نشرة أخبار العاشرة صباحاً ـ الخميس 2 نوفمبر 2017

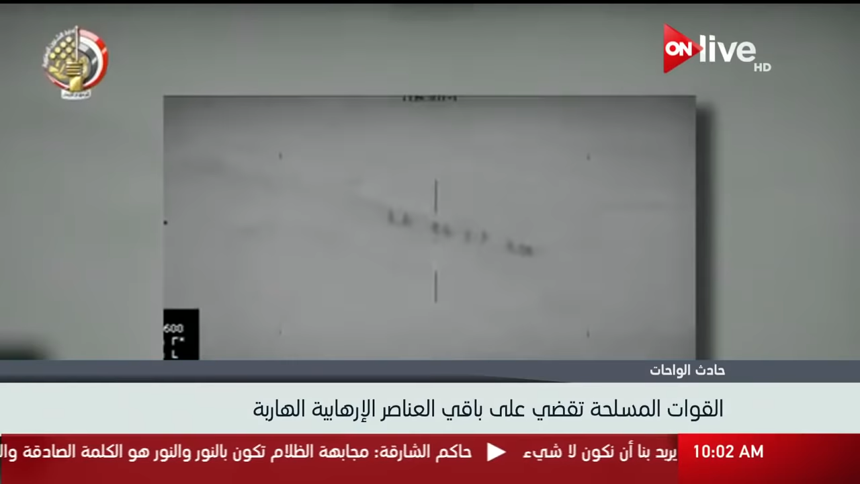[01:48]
الصاعقة والشرطة بحصر وتثبيت وتتبع المجموعة
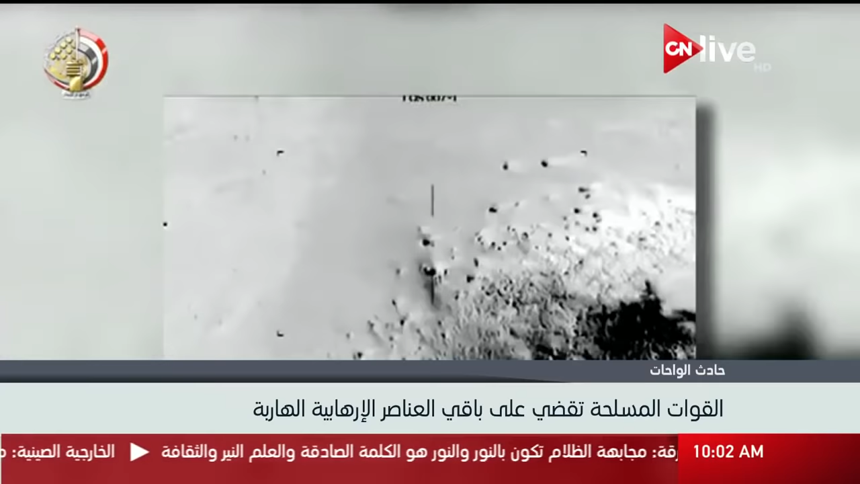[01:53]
الارهابية الهاربة بالمنطقة الصحراوية الواقعة غرب مدينة الفيوم وتنفيذ هجمة جوية دقيقة اصفرت عن القضاء على جميع العناصر الارهابية المتواجدة بمنطقة الحربية